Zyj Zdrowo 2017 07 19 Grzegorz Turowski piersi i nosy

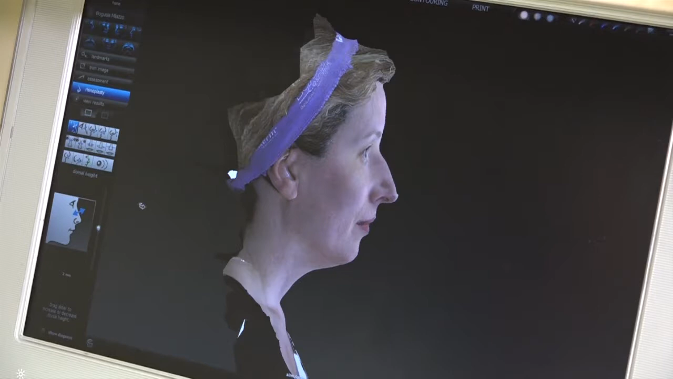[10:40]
Posiadana przez klinikę doktora Turowskiego aparatura o nazwie Vectra pozwala na obejrzenie w trójwymiarze naszej twarzy przed i po operacji modelowania nosa czy piersi.
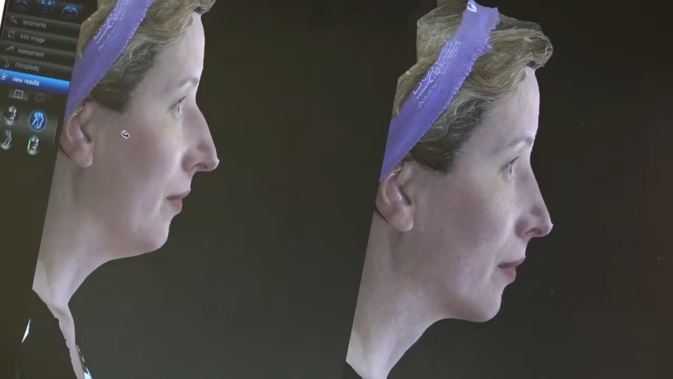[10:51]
Tak, to jest naprawdę bardzo pomocne urządzenie, które mamy już niedawno, stosunkowo kilka lat.